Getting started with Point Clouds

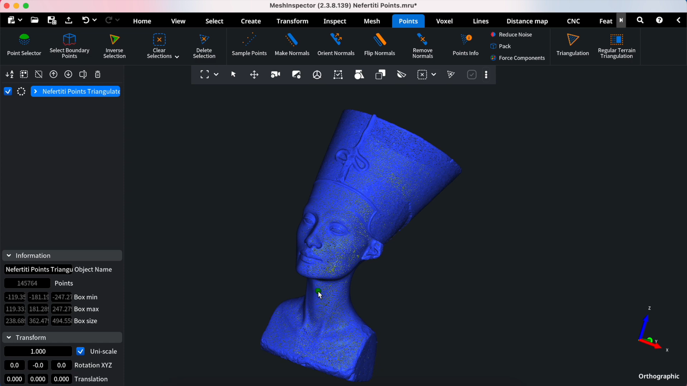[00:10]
Let's dive in. Opening a point cloud is straightforward.
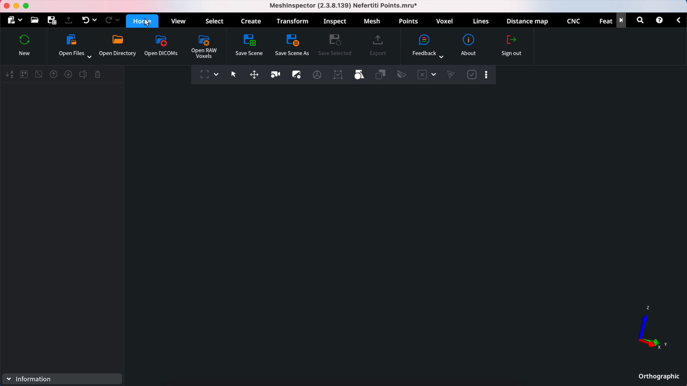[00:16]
Navigate to the Home tab, click Open Files, and select your file.
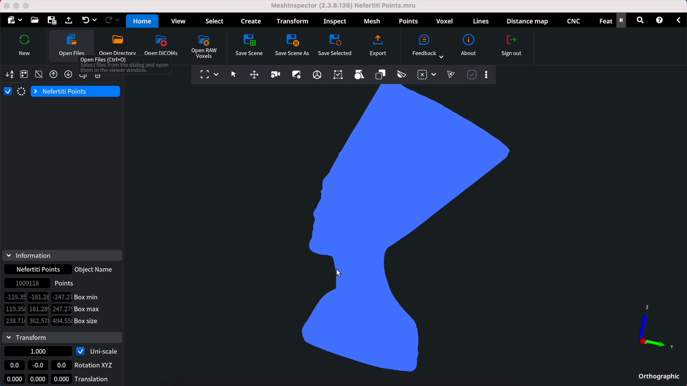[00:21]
Mesh Inspector efficiently handles the loading, allowing you to begin your work quickly. Once your point cloud is uploaded, locate the Points tab in our menu. This is your gateway to working with point cloud data.
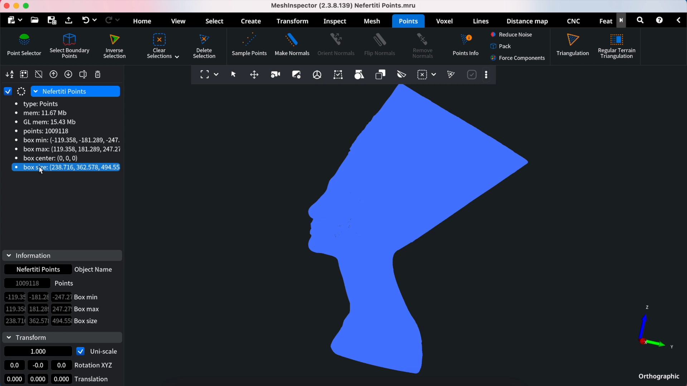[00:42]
Head over to the Information section. Here, the Information section reveals the total number of points in your point cloud. Clicking the drop-down arrow near the model name provides more detailed data and insights about your point cloud. Right-clicking opens the Control Window section, where you can set the sample points for rendering in advanced settings.
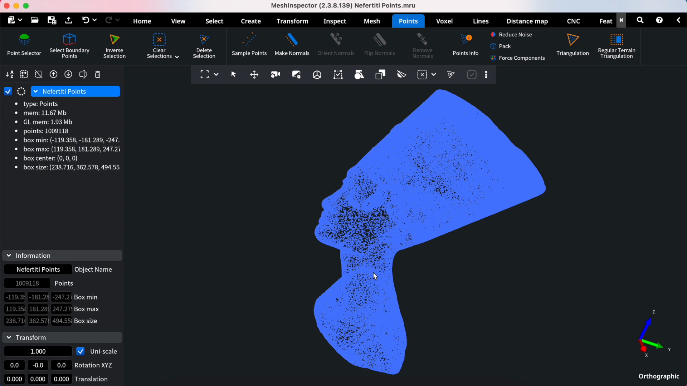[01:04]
This feature optimizes the visualization process for larger files, ensuring smooth interaction even with extensive data sets. Now, let's explore the tools available under the Points tab. Hovering over each tool reveals its description. The first section houses selection tools to select specific areas within your point cloud. The second section contains editing tools, enabling you to modify your point cloud as needed.
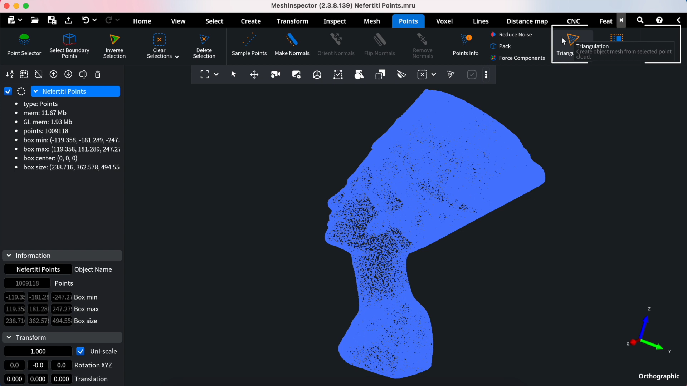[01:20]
Lastly, the third section includes transformation tools that help convert point clouds into meshes. After triangulating your model, you can continue to the Mesh tab.